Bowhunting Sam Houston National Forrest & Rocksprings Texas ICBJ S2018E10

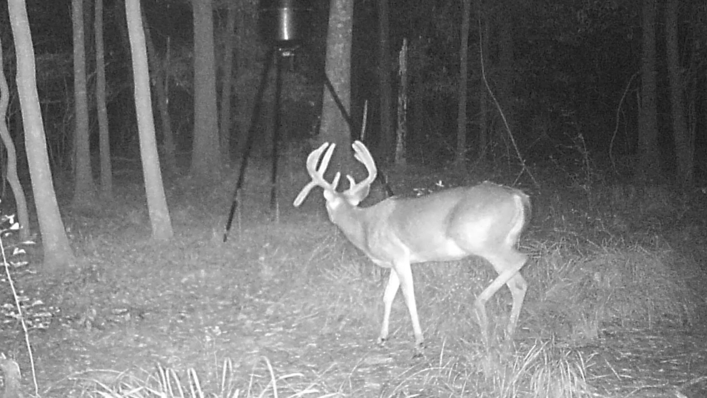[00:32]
Droopy and some others that I named. I haven't seen the big, tall, tiny one from last year. But I have seen Droopy.